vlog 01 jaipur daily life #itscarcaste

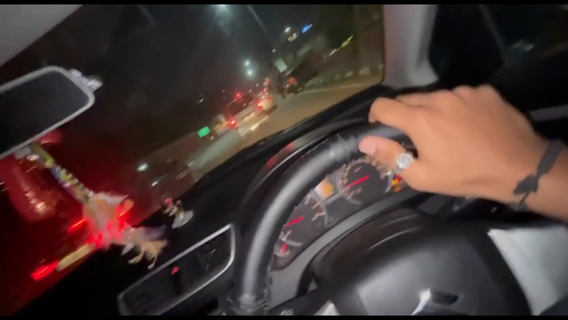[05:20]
गाइस क्या करें, एसी तो ऑन कर ले, हो गया क्या?
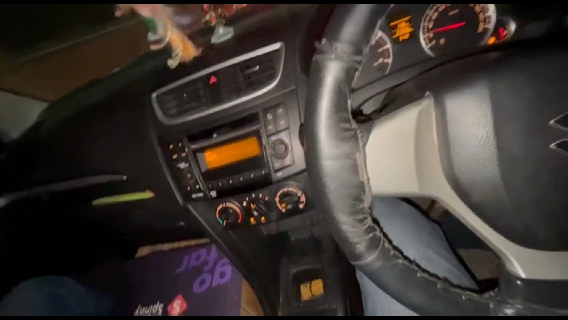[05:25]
बहुत मुश्किल है घर जाना अब क्योंकि बहुत ज़्यादा ट्रैफिक रहता है इस टाइम पे।
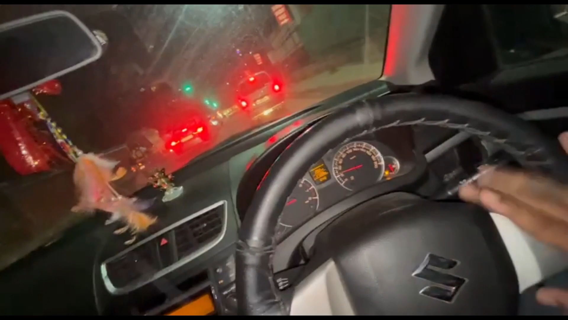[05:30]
यहाँ से राज मंदिर आता है राइट लेते ही।